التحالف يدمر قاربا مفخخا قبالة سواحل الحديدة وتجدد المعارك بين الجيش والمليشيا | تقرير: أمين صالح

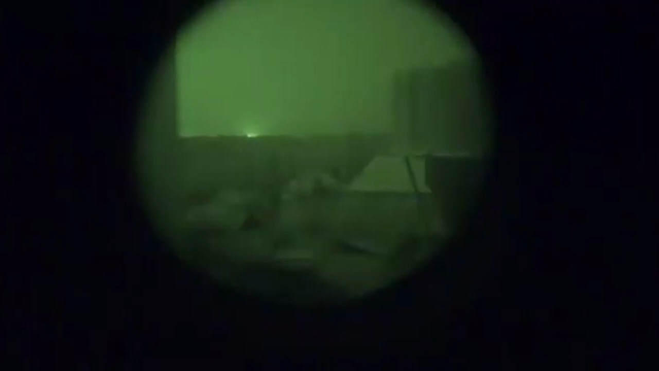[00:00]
مقاتلات التحالف من جديد تضرب أهدافاً في اليمن في عملية عسكرية شمال مدينة الحديدة وصفها التحالف في المشروعة
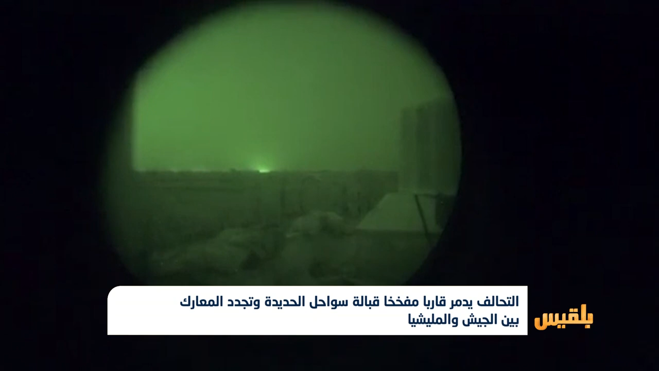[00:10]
في أول رد له بعد استهداف منشأتي النفط السعوديتين دمرت الغارات أربعة مواقع تستخدم في تجميع وتفخيخ الزوارق المسيرة عن بعد الألغام